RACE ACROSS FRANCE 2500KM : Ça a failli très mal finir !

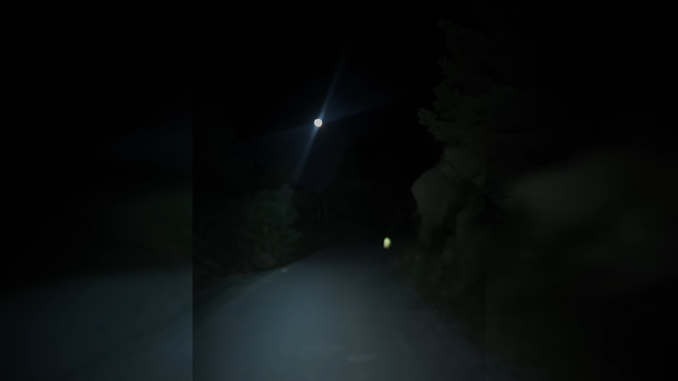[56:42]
ça en fera une de moins et que je pourrais redémarrer tranquillement en descente. Le truc super sympa, c'est que la lune, elle éclaire la petite route et surtout me laisse entrevoir le paysage.